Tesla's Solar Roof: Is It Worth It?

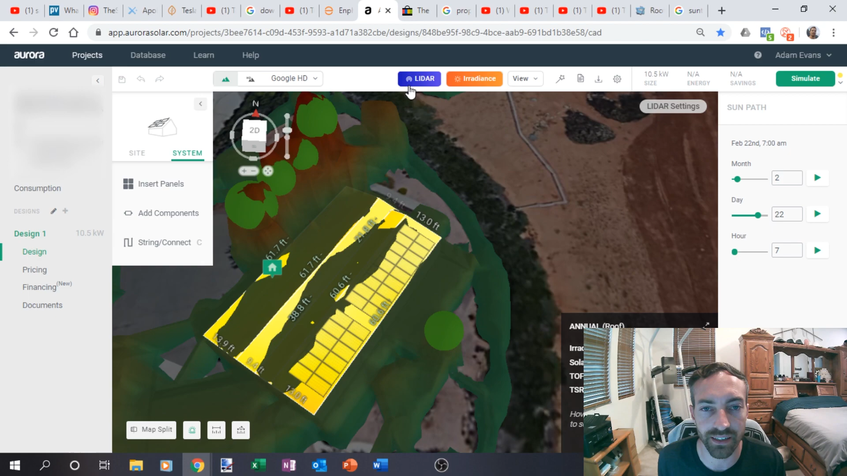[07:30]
So, you can make sure all the angles are right, the shading is correct and everything. So, I noticed this tree here and I noticed it was probably a little bit higher than the LiDAR data because sometimes that data is a couple years old.